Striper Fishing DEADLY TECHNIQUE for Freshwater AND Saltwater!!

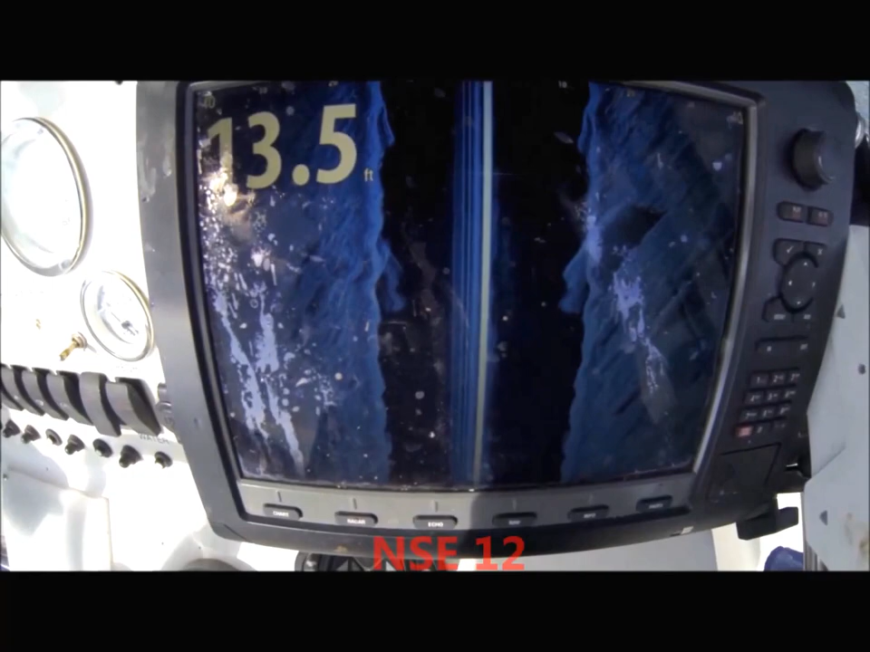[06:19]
On screen: depth 13.5 ft
Rocks on both sides, beautiful rocks. Marking rocks on the bottom.
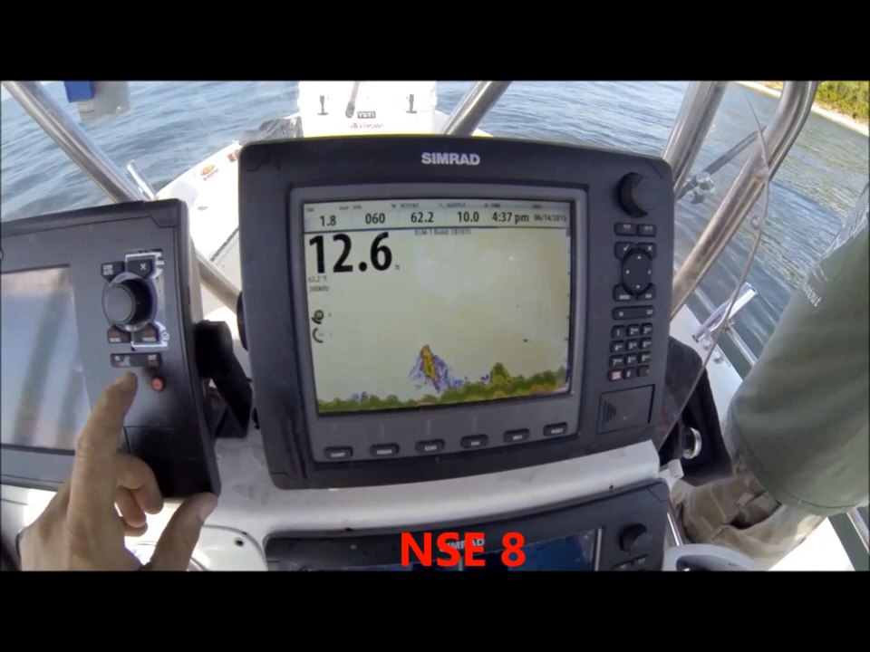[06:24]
I want to see what it looks like on the structure scan down. Look, let's see here what she looks like looking down.
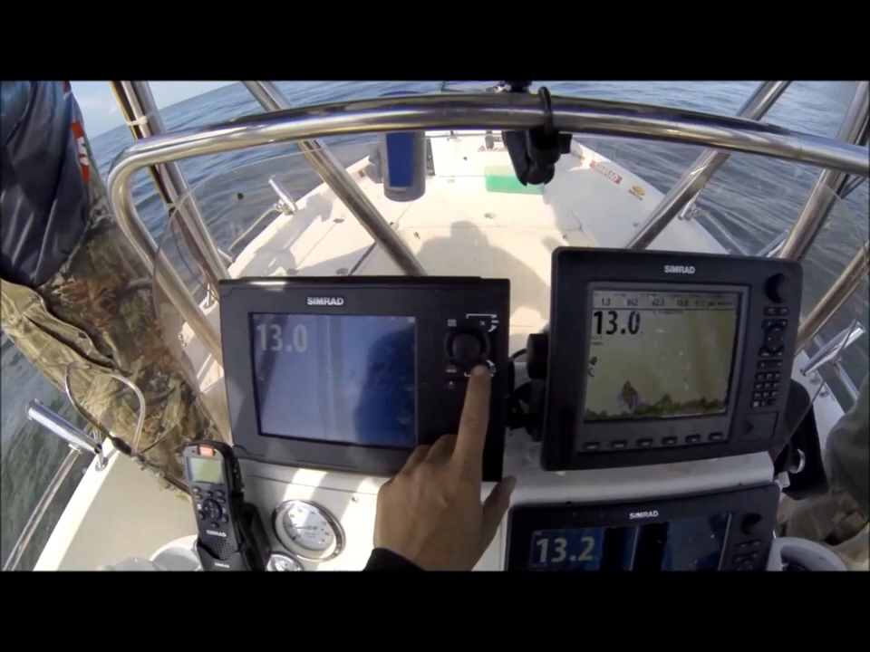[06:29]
Give me some down.
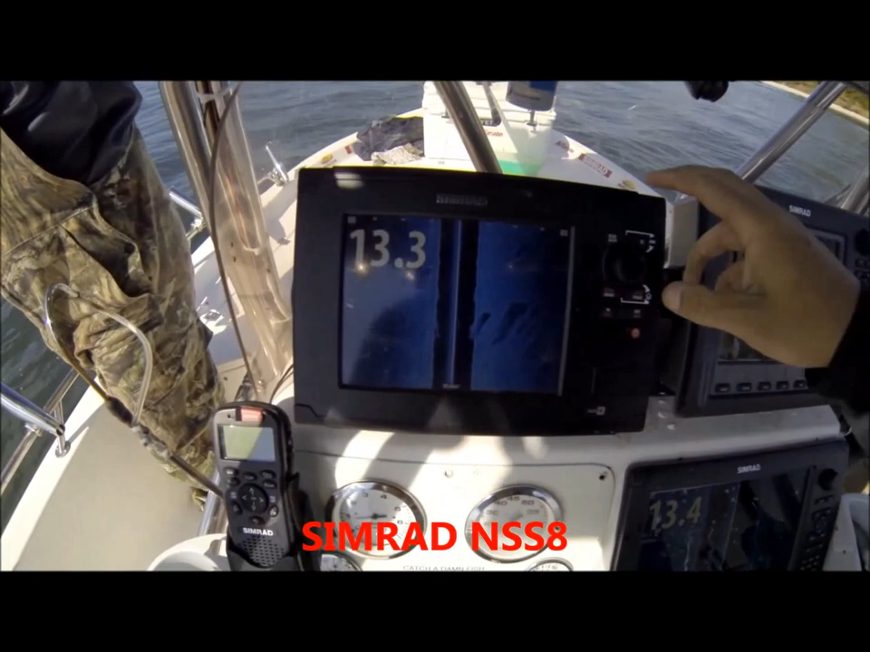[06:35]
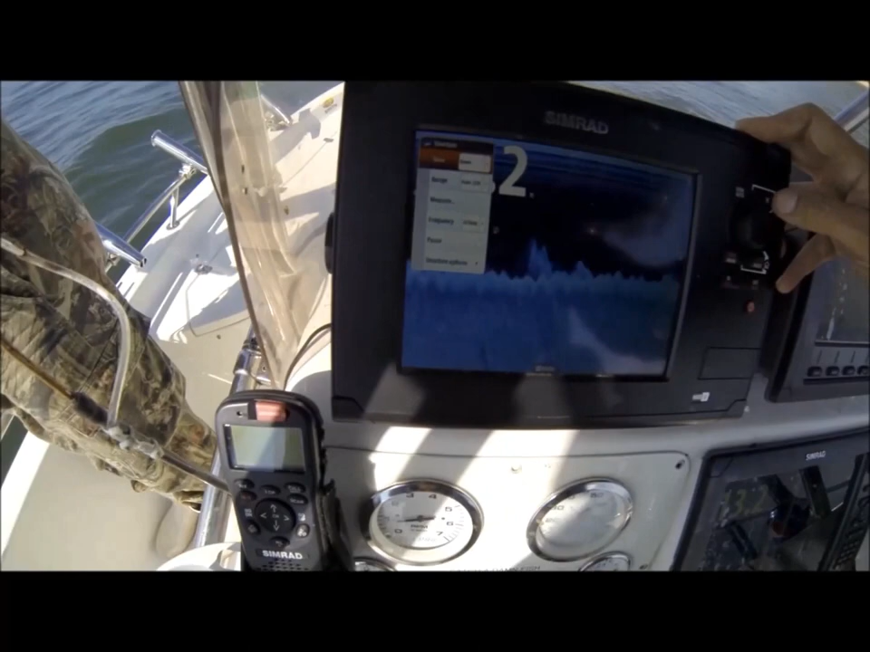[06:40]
Oh yeah, look at those rocks.
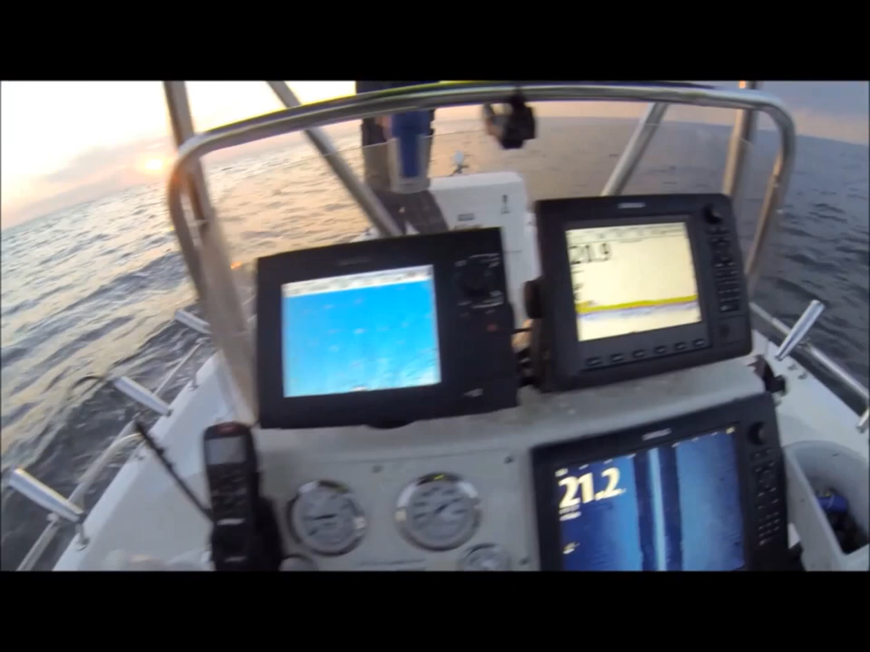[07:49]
We're marking them like crazy. Back them up, you'll see. Where are you at?